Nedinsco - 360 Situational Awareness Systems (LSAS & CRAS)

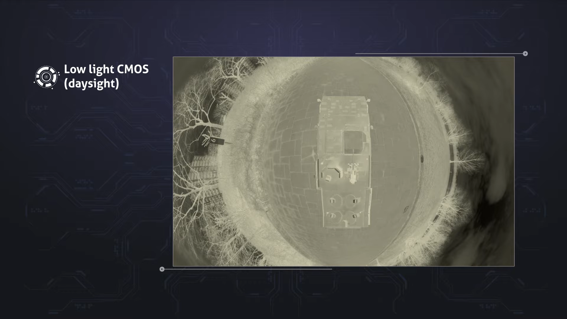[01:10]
short-wave infrared, long-wave infrared, your crew has an unobstructed view in even the most challenging circumstances.
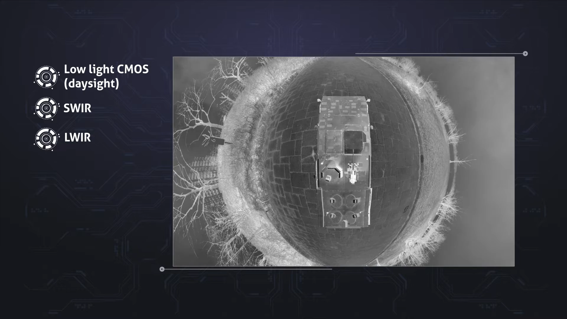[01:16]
Having a personalized real-time stream on each display increases your staff safety and communication efficiency.